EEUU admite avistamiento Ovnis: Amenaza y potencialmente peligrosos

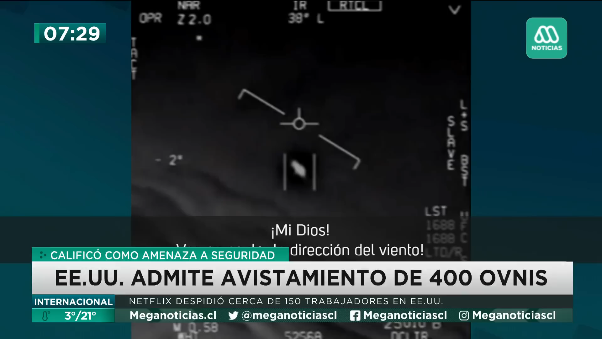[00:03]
Hace algunos meses se liberaron estas imágenes, videos de las Fuerzas Armadas de Estados Unidos,
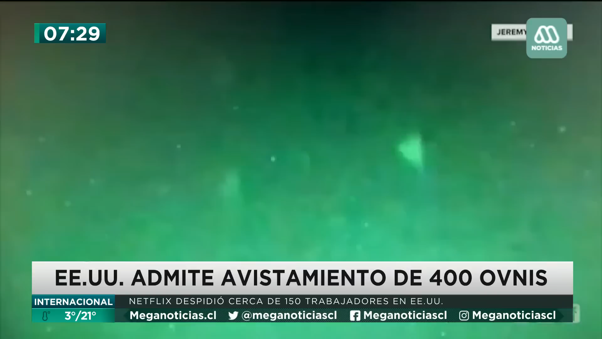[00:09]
donde uniformados se habían encontrado con extraños objetos voladores, lo que generó gran revuelo.